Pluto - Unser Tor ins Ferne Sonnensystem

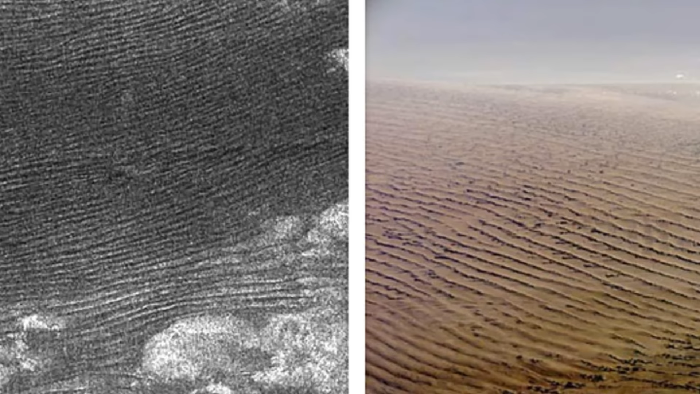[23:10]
Ähnliche Dünen wurden bereits an überraschenden Orten im Sonnensystem entdeckt, wie zum Beispiel auf Saturns Mond Titan und trotz des Fehlens einer beständigen Atmosphäre auf dem Kometen 67P-Turyumov-Gerasimenko.